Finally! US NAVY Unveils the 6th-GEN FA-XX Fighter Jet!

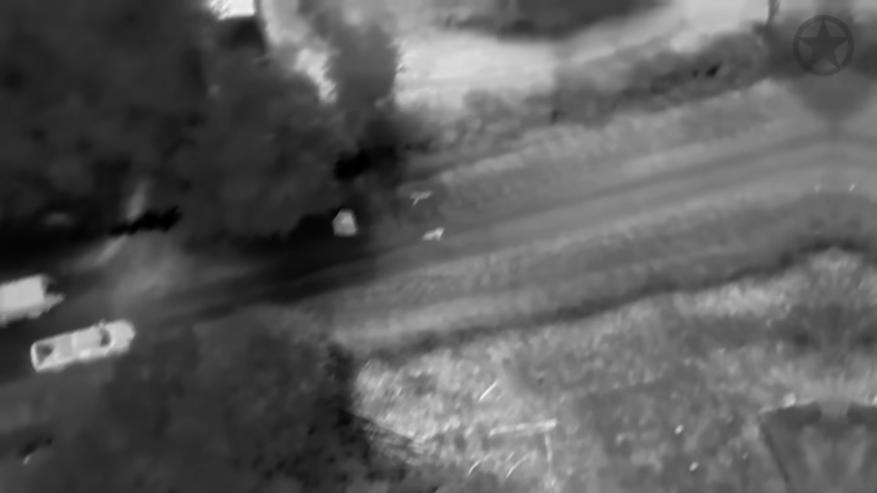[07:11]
An array of Infrared Search and Track systems should seamlessly and passively search for heat signatures while not putting out a frequency of its own.